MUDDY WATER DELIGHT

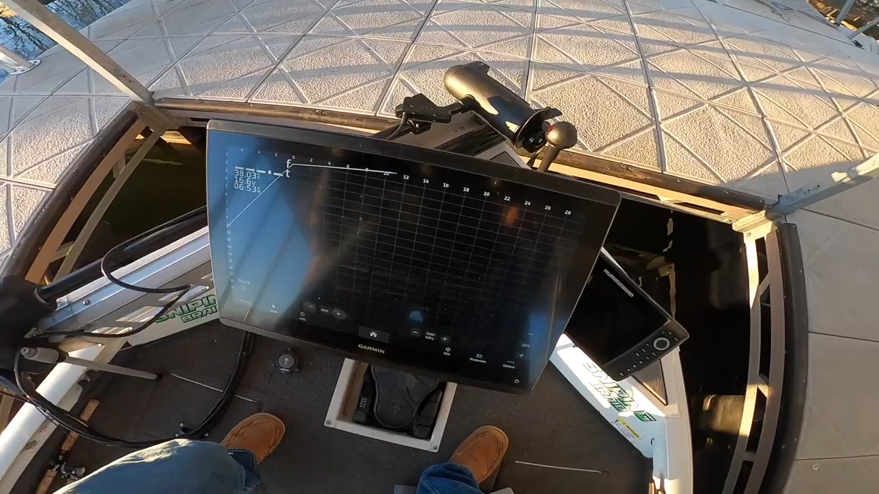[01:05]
this from ptg in grenada it is sitting on a cornfield
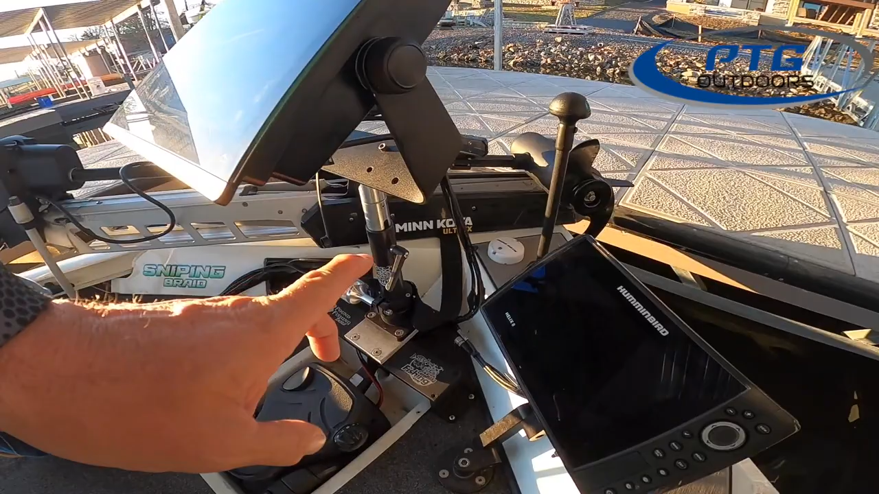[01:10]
crappie gear stand that extends all the way up to 30 inches which sits on a bridge this is very important for stability cornfield crappie fishing gear is what it's called now you need to check
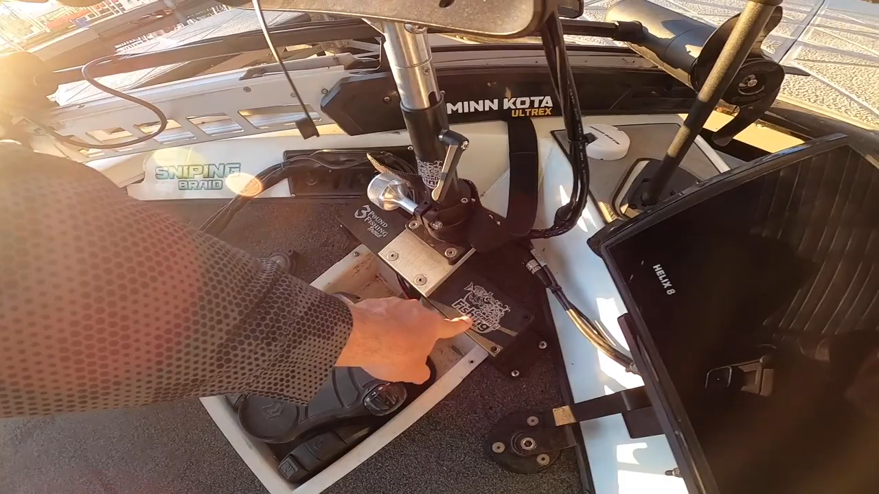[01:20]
them out i also have a hummingbird 8 that's for my waypoints but obviously the focus is here i love the 86 16 i think it's fantastic now i'm not
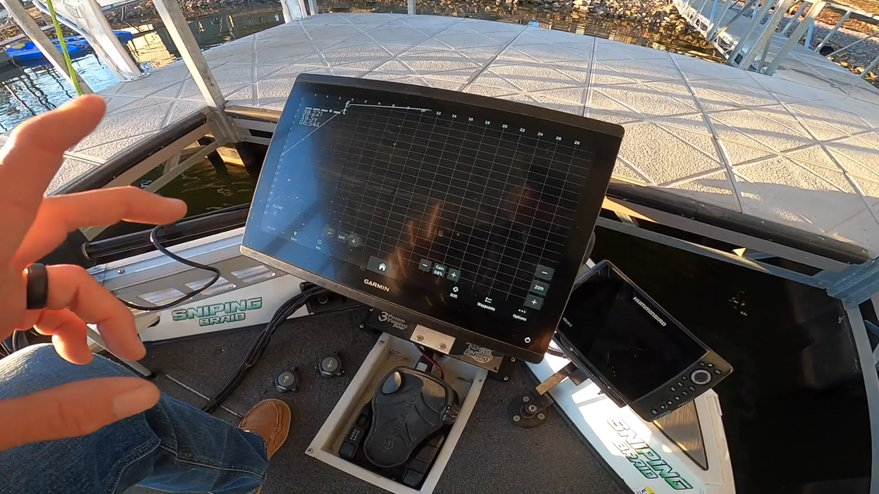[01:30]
a big fan of this new update they came out with but i'm just like anybody else is waiting for that lvs 34 is that what it's called lvs 32 33 34 plus something like
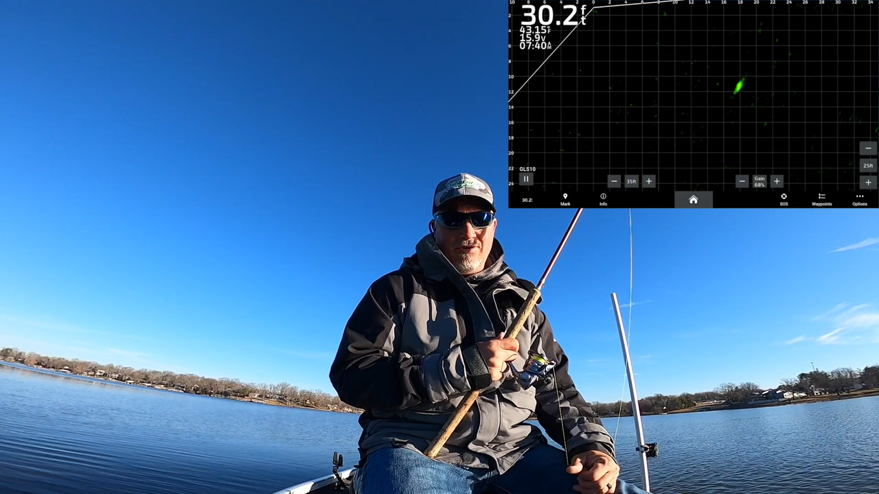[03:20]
On screen: depth 30.2 ft
again ptg you got to check those guys out ron upchurch brandon upchurch patsy great family they will take care of you but the 16 inch really gives you uh the ability to fish deep deep deep and get that clarity that you need so there's the fish right there i usually i love getting them within this range right here you know if they let you that's great i just got pushed by the wind a little bit here i am coming in and there it is right there and he should react to that there he is he just turned